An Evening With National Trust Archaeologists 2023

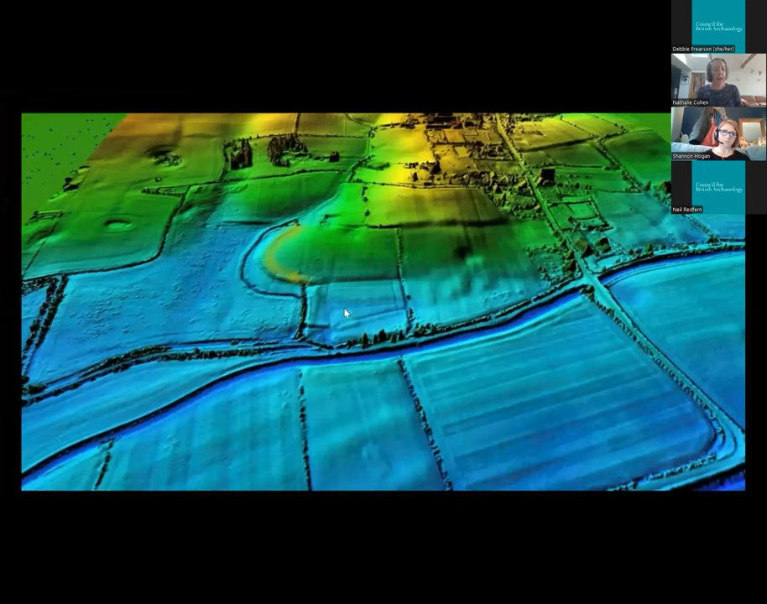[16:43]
And of course, now we can also make use of the lidar. So we can see very clearly the shapes of the inlets or cuttings lying next to the river. We've re-excavated Time Team's Trench.
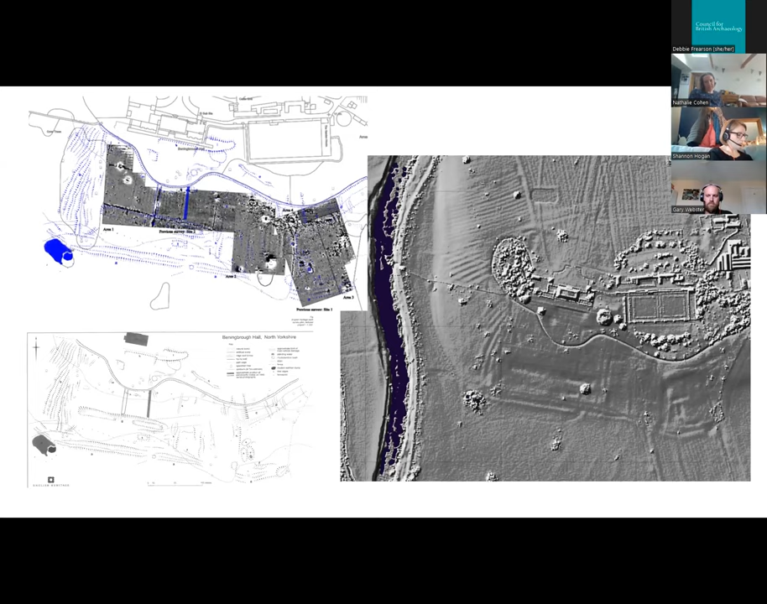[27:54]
losing some detail here inside the 18th century ha-ha for the redesigned gardens that Georgians were going to visit on top of this sequence of treasures. So the garden we know is there, but we can't see it very regularly,